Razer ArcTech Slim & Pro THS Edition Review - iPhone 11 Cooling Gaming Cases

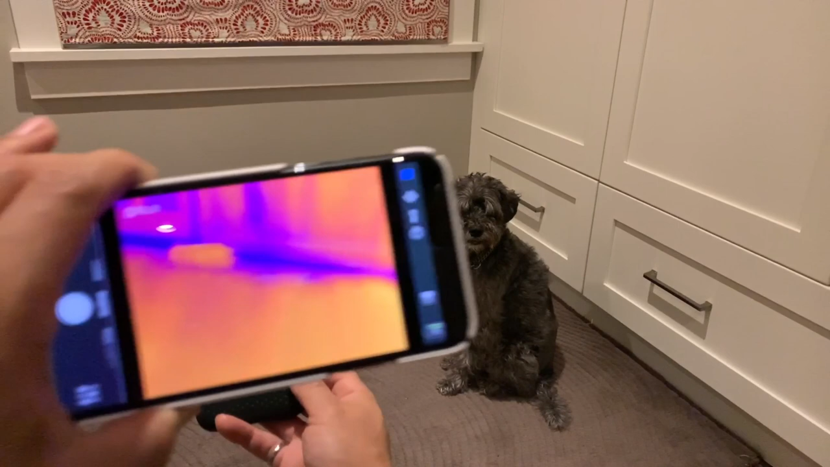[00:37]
in terms of making your iPhone run better by making it cooler.
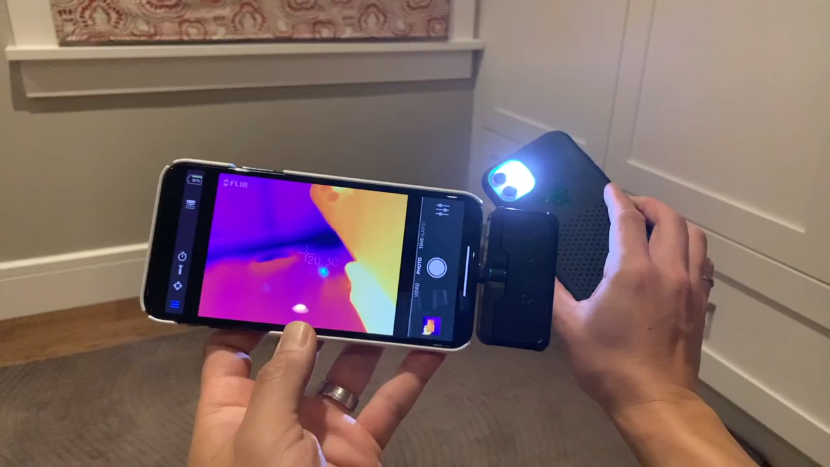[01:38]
So in order to do this review right, I needed something better. So I went and bought out a FLIR ONE PRO.
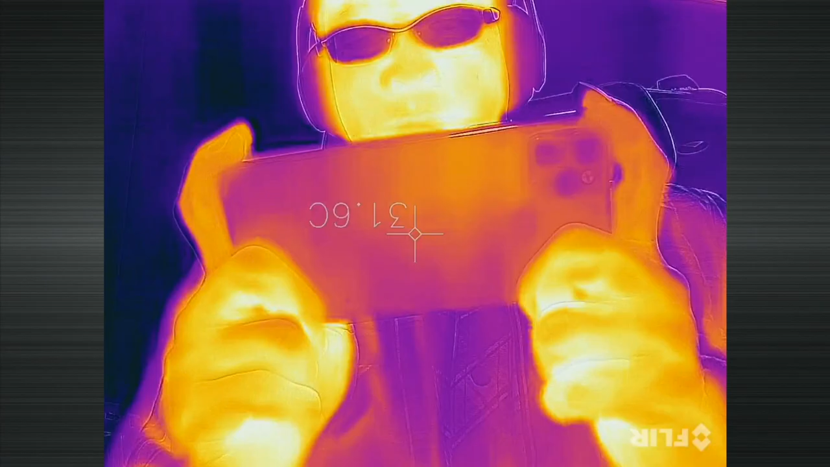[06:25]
This didn't work out too well because it was tough to get a consistent set of data
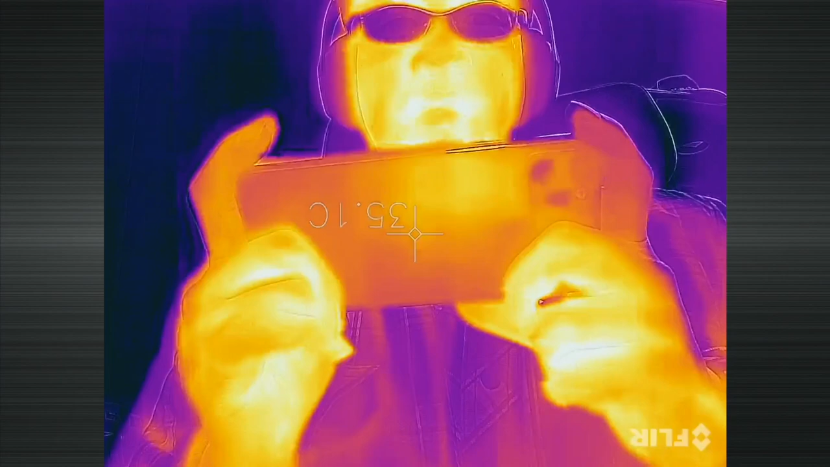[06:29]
and to get a consistent idea of how my iPhone's temperature was changing because, well,
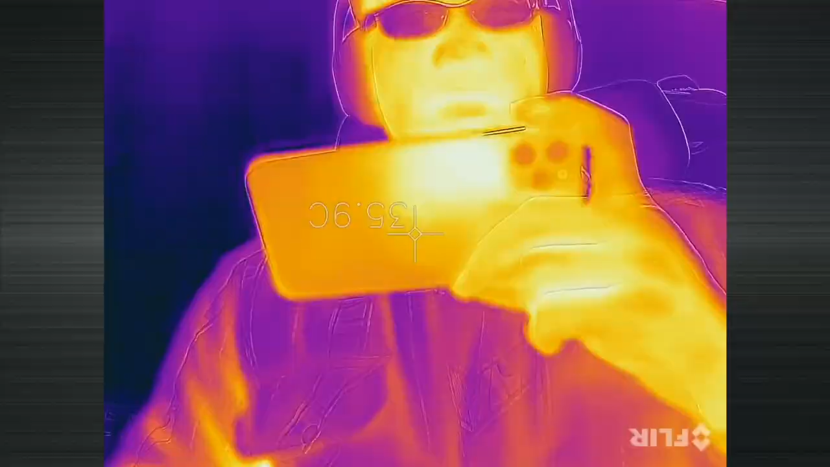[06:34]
I was constantly doing this because, you know, that's what happens when you game.
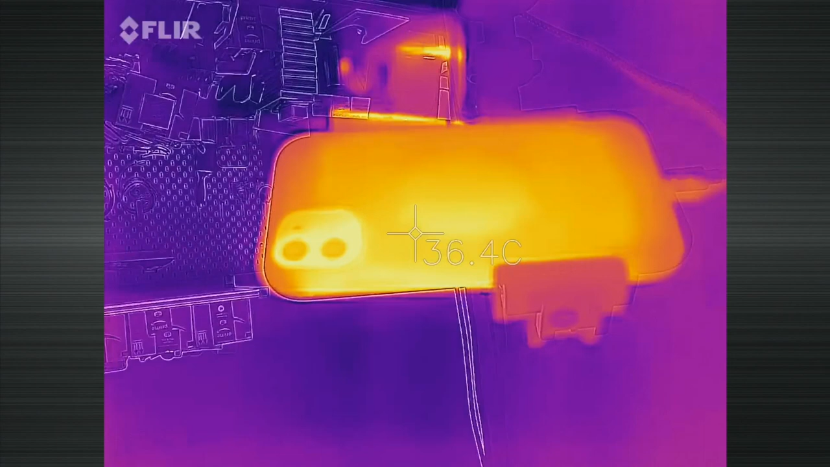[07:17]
On screen: spot 36.4°C
case and doing another reading immediately after. For the Razer Artec THS Pro,
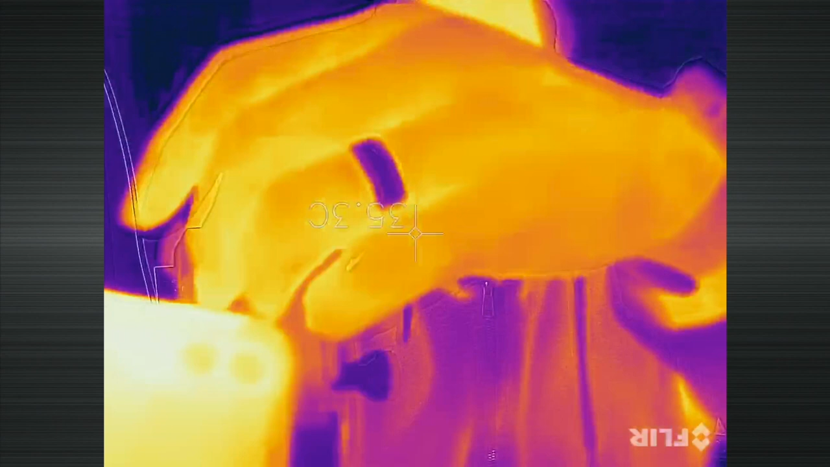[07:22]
the iPhone was at 42.7 degrees right after the case removal, which was around 1.5 degrees different.
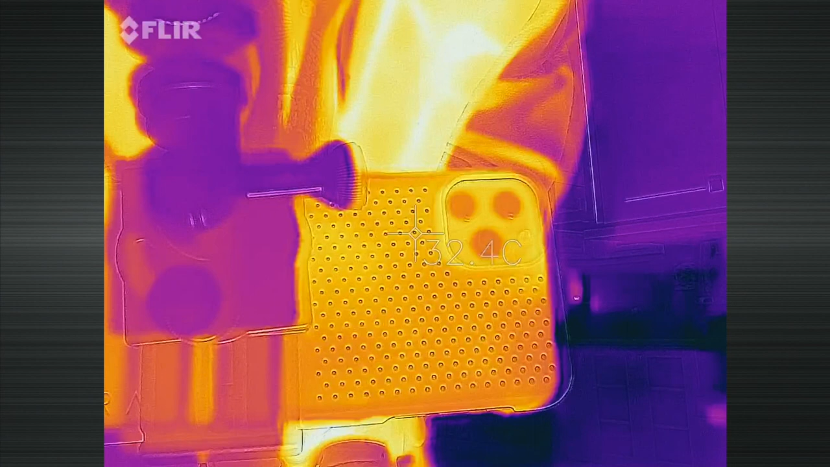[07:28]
I did that test a couple of times with both these products and it's about 1 to 1.5 degrees, so yeah,
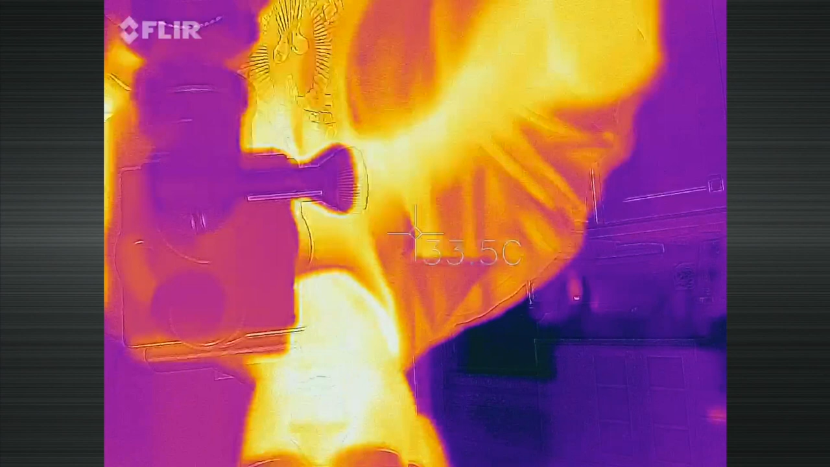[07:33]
the difference was noticeable through my FLIR One camera.
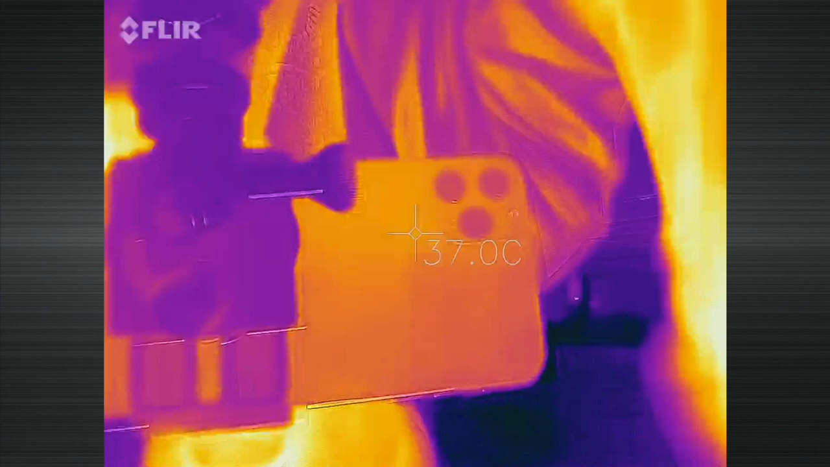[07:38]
On screen: spot 37.0°C
But at this point, I was kind of curious to know how other cases stacked up against the Razer cases.